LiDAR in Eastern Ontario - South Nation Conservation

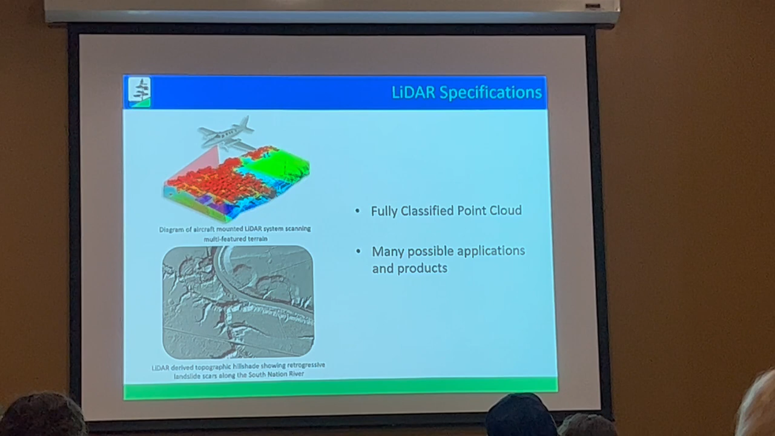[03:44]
the LiDAR data was collected by the vendor in the fall of 2021 and spring of 2022 in leaf-off conditions, as Ben had explained earlier. The data was spec'd to meet the USGS QL0 standard of quality and with a minimum point density of 8 points per square meter. The LiDAR is fully classified, meaning that we can generate LiDAR-derived products that describe numerous features across our landscape, from bare earth topography,
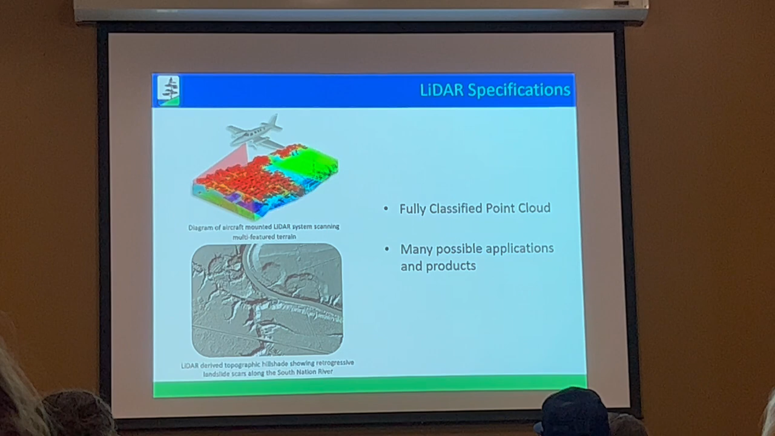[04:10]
building footprints, to, of course, forestry-related products like vegetation height maps and detailed forest inventories, like what the OWA is involved in developing.
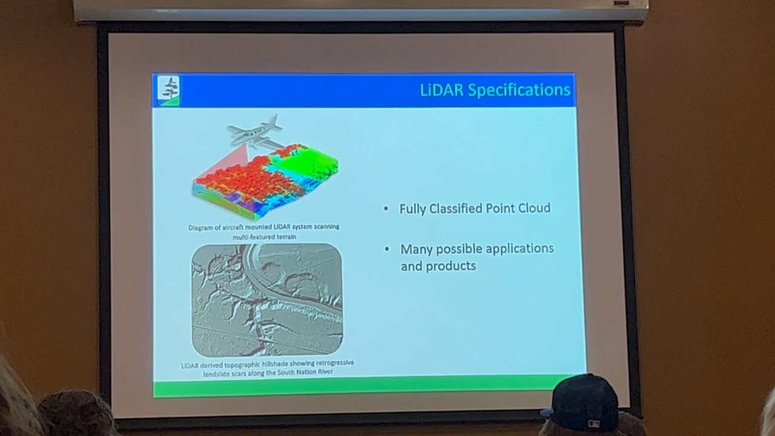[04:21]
To give you an idea of the level of detail that LiDAR itself provides, I'm going to focus just in on our jurisdiction alone.